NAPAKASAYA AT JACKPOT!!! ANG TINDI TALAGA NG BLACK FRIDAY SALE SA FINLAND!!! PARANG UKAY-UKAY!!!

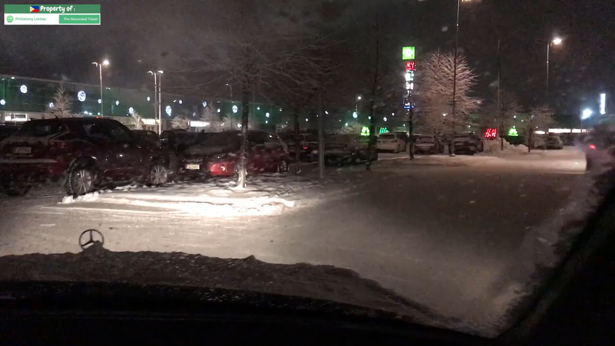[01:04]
Medyo puno po ang Parting space Dami to Kasi dito po talaga Kapag mga datong Ocasio Napakarami pong Save
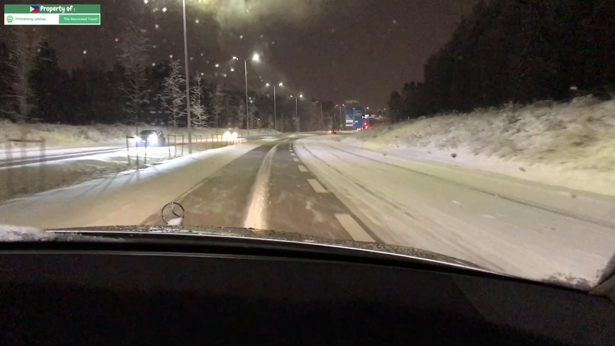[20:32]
department store at kumain diba pwede kumakan na nandito kasi napakarami po talagang tawa hira sa kayo po nakalagi bawal po kumakan ng video kailangan po talaga nagpapalam doon naman po nagpahalam naman po sinabi ko kanyo na lumapit yung sales clerk
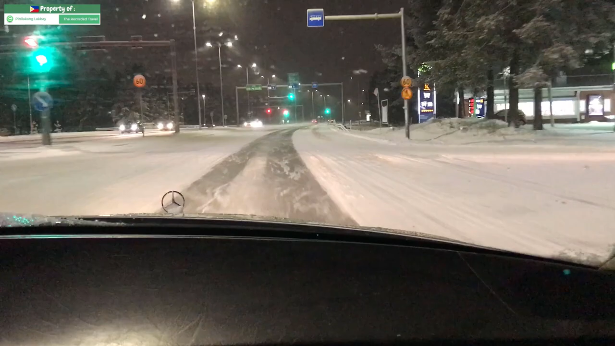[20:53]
kasi nagtanong po sa isa kagawa po pumasok pupunta naman po tayo binibilang po ng gulay baka may black friday din syempre yung gulay hindi naman pwede discount po yun sa oriental sya sana marami po gulay na mabili at napakaganda po ngayon dahil maputi sa labas maraming snow